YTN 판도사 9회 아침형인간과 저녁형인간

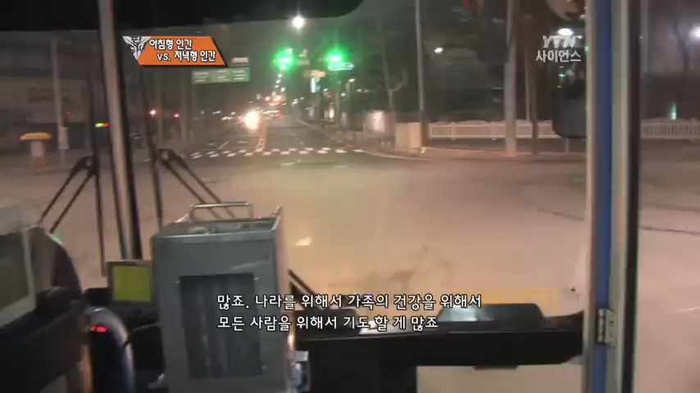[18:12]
이른 시간에 도로를 달리는 버스는 막힘없이 승객들을 목적지에 데려다 줍니다.